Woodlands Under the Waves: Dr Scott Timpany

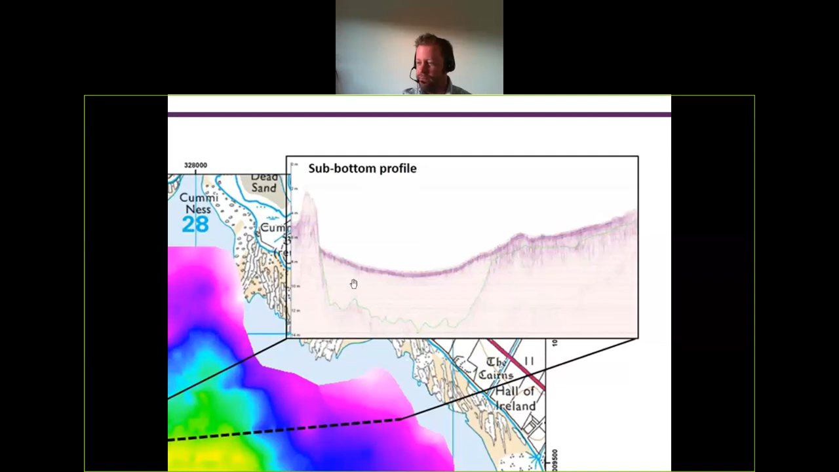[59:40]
And what we can see here is that we can see that the bottom is quite undulating down here. We can see it's quite deep. As well, so we're very tricky to get this core, but also we can see that it's got a shelf on this side. So this side here, It's almost this shelf over here.
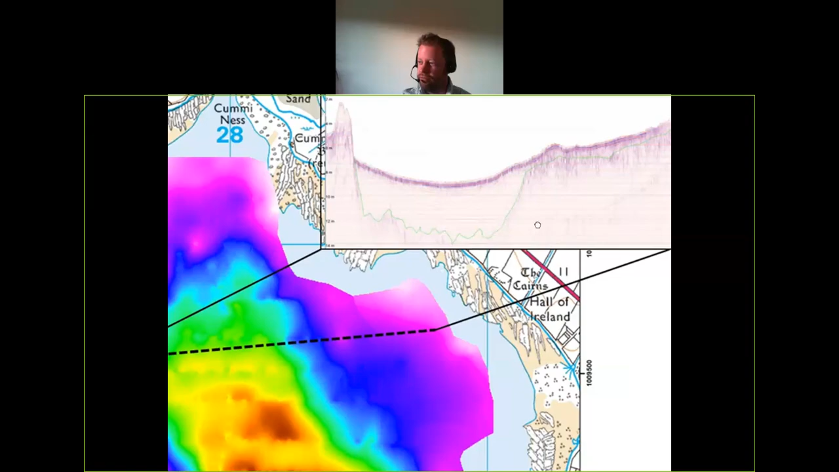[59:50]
So here's where the sediments are quite thinnest. We actually went out and took a core from over here at the time.